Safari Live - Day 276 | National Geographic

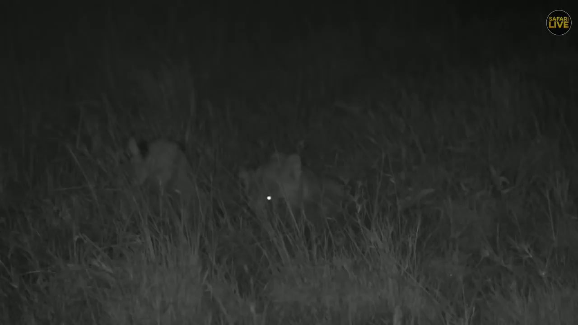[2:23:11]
and they unfortunately are heading into an area where we're not going to be able to follow them, which is a shame. I was hoping that they weren't going to go the way they've gone, but these guys are for now sitting back. These are the last three, Everybody else has already gone. They're going straight up the escarpment, but up a kind of forested section that cuts into the escarpment, and it is impossible to follow through there. So it's not even, we're not even going to try to even follow them much further than here. I'm hoping that these three boys will stand up and start moving. I think it's boys. Difficult to see. Well, I can't see anything. It's obviously just whatever the camera sees itself.
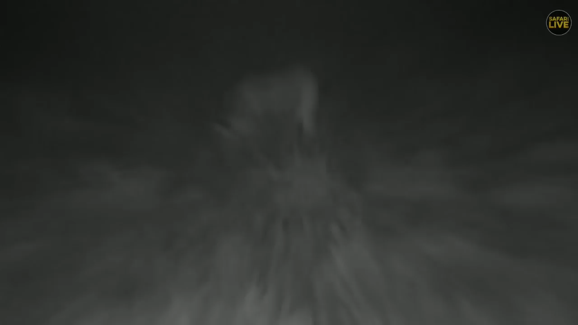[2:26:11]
I think they might be eating a tortoise.
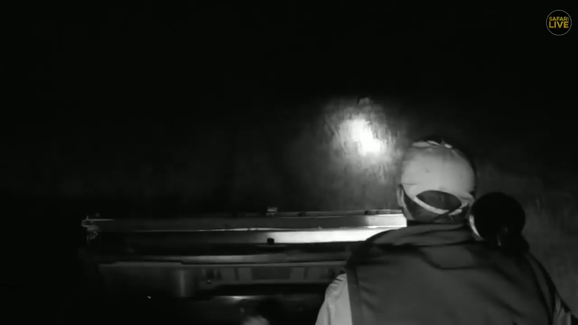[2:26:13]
Imagine it's a pangolin, Manu. That would be cool. That would be very epic, but I don't think so. There's definitely something that they're chomping on here. So I'm just using my lights so I can actually see where I'm going. Yes, me and my rainbow luck. What are you two boys chomping on?
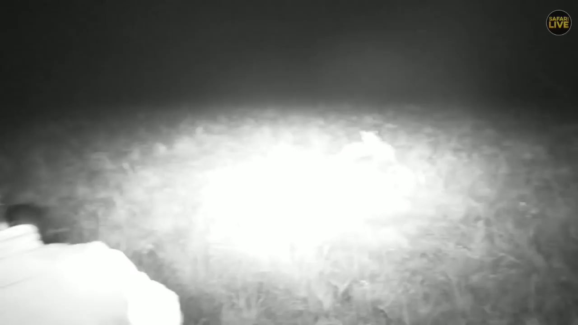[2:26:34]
It's something that is round and big. What is it? Is it a pangolin? It looks like a pangolin.
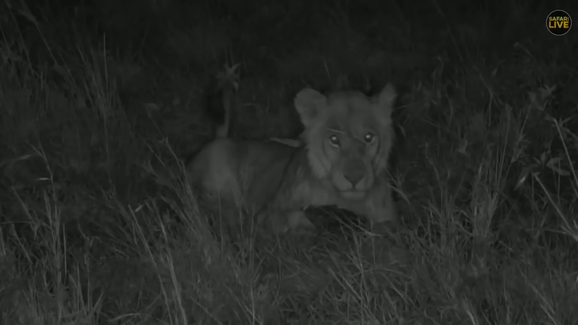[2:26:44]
It is a pangolin. It's a pangolin. Look at that, guys. That's ridiculous. So the lions are busy playing with the pangolin. No, man. What are the chances? That's crazy. Now this is a super, super rare animal. And what are the chances of them playing with a pangolin?
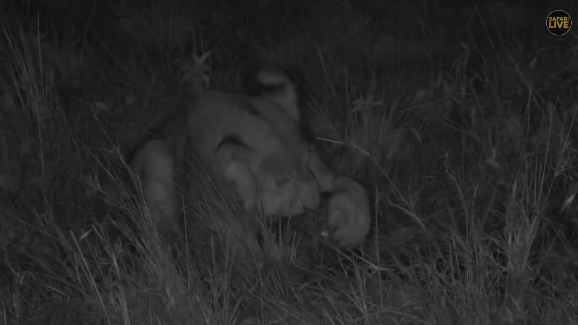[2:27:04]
No, I don't believe it. That is ridiculous. Now, Emma, if we can, I think we should take this to a lot more people, because one is, it is an incredibly special animal. Two, to see lions playing with it is even more rare. So this is something that we are not going to get very often at all, and I hope that they're not going to leave it alone now, because it's rolled into a tight ball to defend itself. This is insane. Look at that.
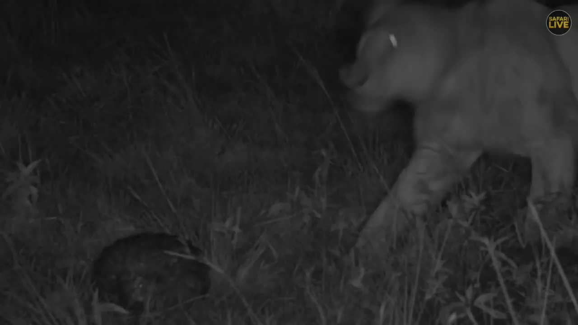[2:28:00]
In fact, we very, very, very, very seldom see one. No, don't leave it now, lion, because I want to show people. Oh, no, the lions have left it. Mrs. Lapwing, he has been playing soccer now. Let's see if the pangolin's okay. Should be okay when they roll up like that. they're going to be kind of together. Now, it's actually my fault because I was so far away that I didn't notice that that's what they had found.
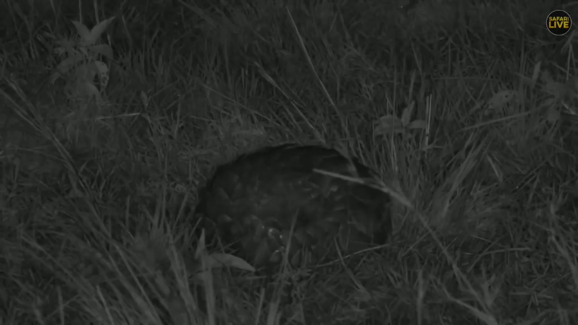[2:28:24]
Oh, that is ridiculous. Now, come on, little one. You're going to have to unroll at some point so that we can see you. This is insane, guys. This is a pangolin that is only the second one we've ever gotten live on camera. The last one was with Brenty, and he had it, and it was actually inside the Kruger National Park. So this is very special. Right, now, I think we can go live anyway, Emma, even though it's not moving. Let's try and see. It will come unfolded eventually. It's not going to stay like that forever. It just probably thinks the lions are still around.
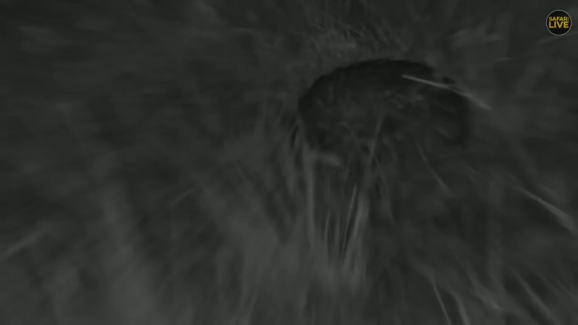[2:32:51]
After the bit of rain that we've had, that's going to mean that it's going to show the soil is going to be softer, much easier to dig. I just want to move slightly so I can see if maybe we can just get a view of any lions that might be around.
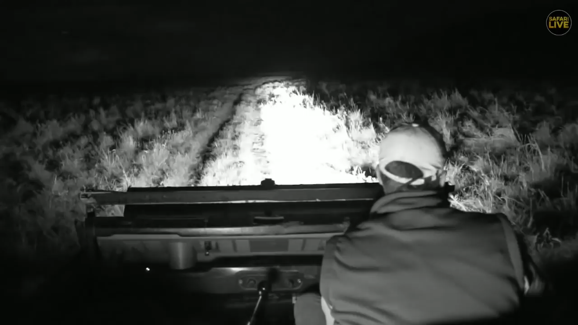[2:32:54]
The lions look like they kind of moved off, unfortunately, into the distance. They got fed up of trying to kind of go towards this pangolin and try to sort of eat it.
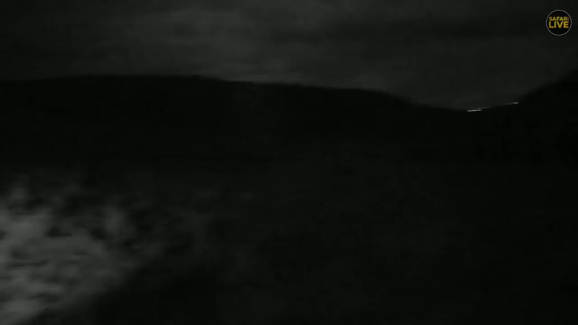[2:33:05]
Now, they went off in that distance there. You can see there's a bit of rain that's falling. I'm going to use my spotlight just to give Manu a bit of help, but unfortunately the lions have really disappeared
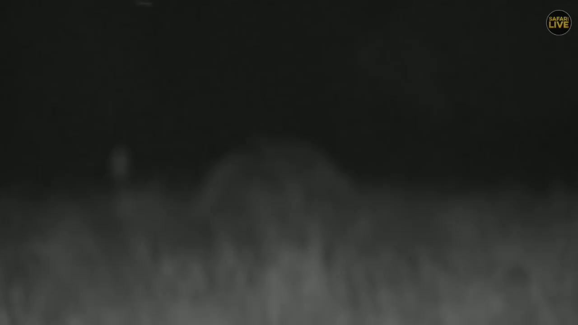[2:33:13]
The last one I saw was walking there just before we went to all of you.
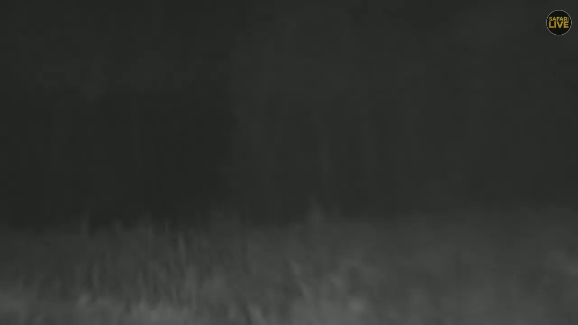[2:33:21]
We just saw it disappearing over this ridge. So, Graham, you're asking where in the Mara am I? Well, I'm in the Mara Triangle, basically straight below Ngama Mara.
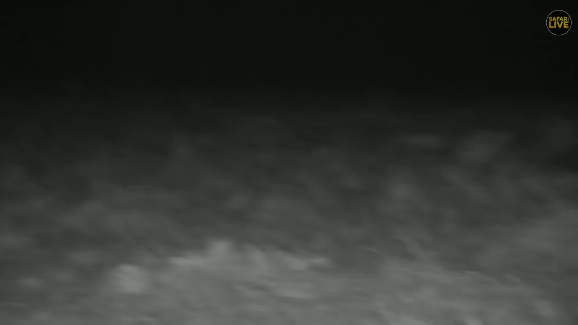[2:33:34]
So on the northern point of the Mara Triangle. So there is our pangolin. I'm going to just move slightly so that Manu can actually get a better view so we can show you a bit more of the details, because at the moment we're in a bit of a tricky spot with the grass. So we're just going to get... Manu, I'm going to go round a little bit so that we can see a bit better.
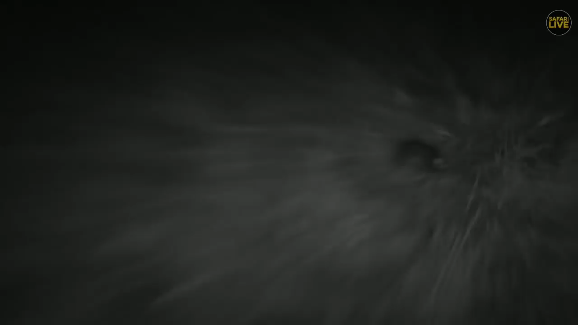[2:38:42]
So basically, this is what these guys look like when they are unraveled.
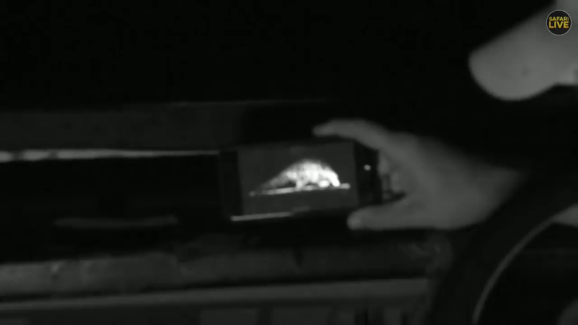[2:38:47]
So they're very, very scaly. You can see a long, long, long tail. Now that tail needs to be long, one, to balance them, because they walk on their back legs only. You see their front legs are carried forward, almost like a T-Rex. And then this back tail will actually wrap around, like we're seeing now, to protect this animal.
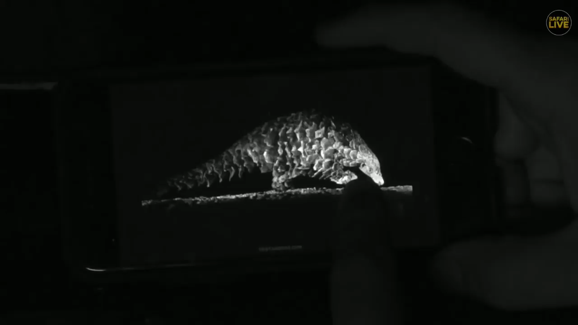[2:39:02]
Then if you have a look, I'll try to zoom in onto this one. Sorry, this is not a high-res picture, but we can zoom in a little bit.